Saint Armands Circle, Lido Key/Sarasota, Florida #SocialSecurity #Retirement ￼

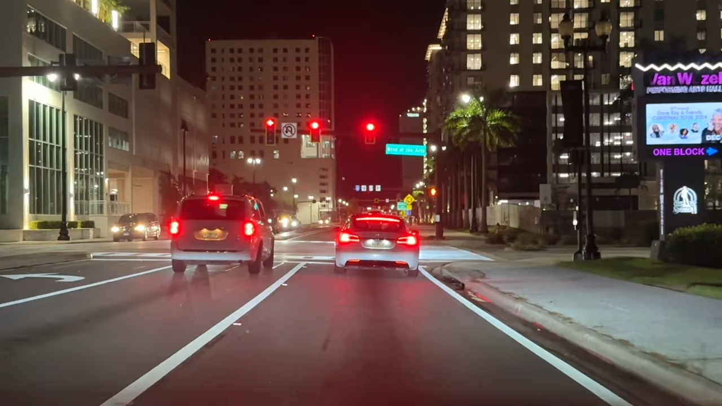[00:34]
getting ready to go over the Ringling Bridge into Lido Key across the Sarasota Bay. Get on over the bridge here in beautiful Sarasota.
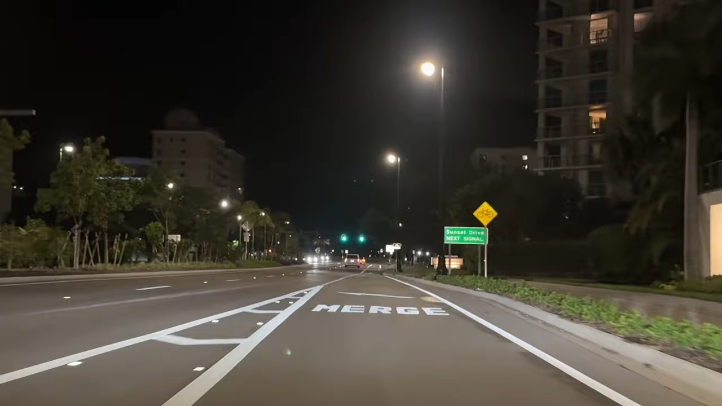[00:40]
Tomorrow morning is Saturday. We might come and walk the bridge. I'm on an exercise kick. I might run the bridge. Bring you guys some more video of beautiful blue water and palm trees here in Florida. It's quite dark because the other evening, oh look, there's the lights on the Ringling Bridge.
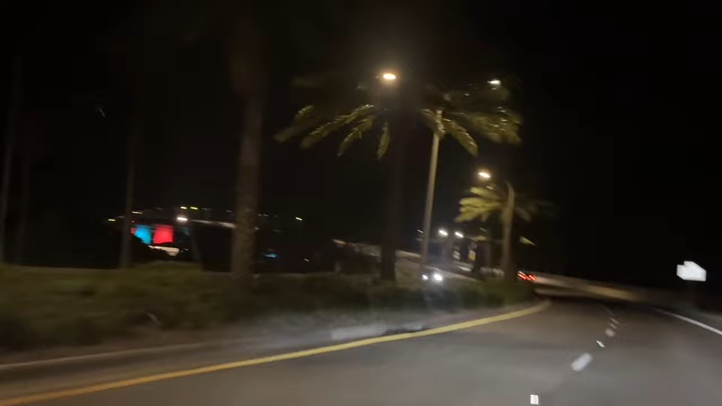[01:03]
Check it out. They do that. It's very cool. I wish I was underneath the bridge there. I could have shown you. And it's 8:44 p.m. and it is black out there. But we're going into a lit area over here in St. Armands Circle. And I don't see a lot of traffic, so I don't know if we'll have anybody out. All right, we got people.
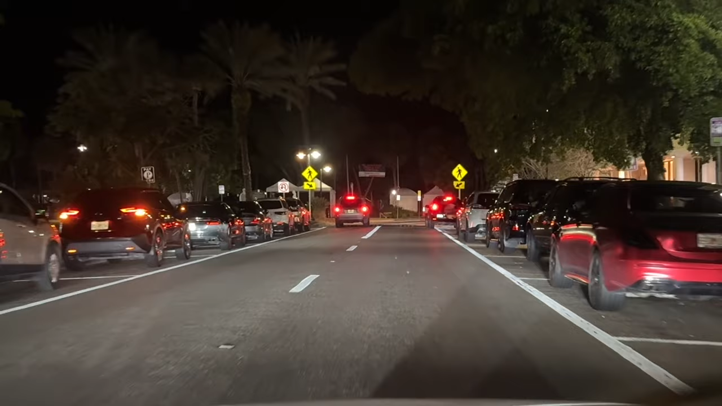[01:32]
We got people. I think parking is free as of 8 p.m.
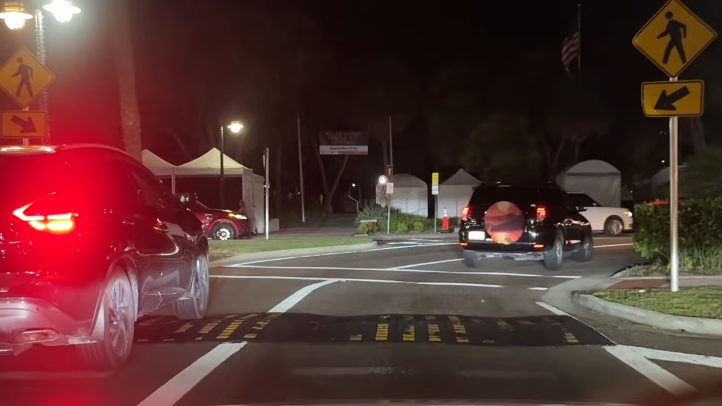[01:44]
So we're going to scoot over to the other side there and see if we can get over and park.